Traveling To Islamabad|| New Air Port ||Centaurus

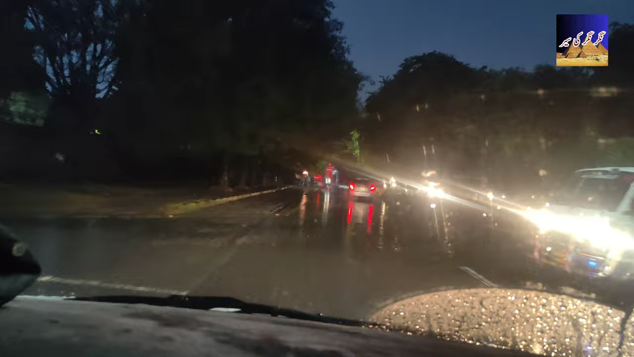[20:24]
वहाँ पे मेरा चेकअप है अपना, वहाँ जा रहे हैं, उसके बाद नेक्स्ट देखते हैं कि क्या करना चाहिए। बारिश अभी तक लगी हुई है।